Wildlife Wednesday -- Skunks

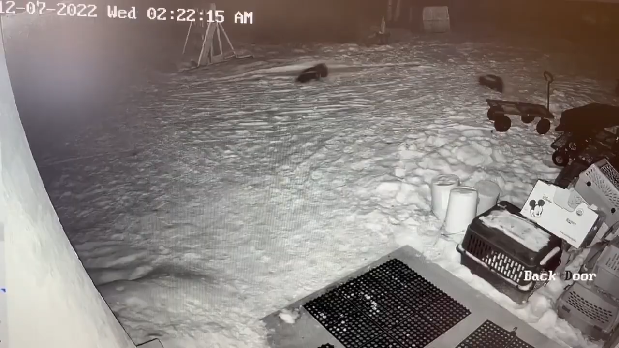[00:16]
Skunks are a misunderstood animal that are really beneficial to have around. We actually have two species of skunks in Montana. The striped skunk that you see here on our security footage, and the western spotted skunk,
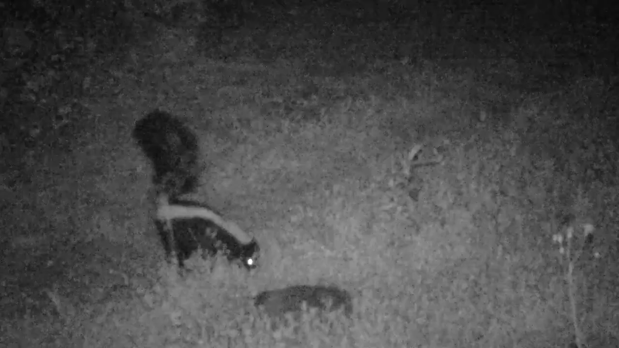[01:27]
They eat tons of mice and insects and are active all winter, so they are incredible pest control to have around.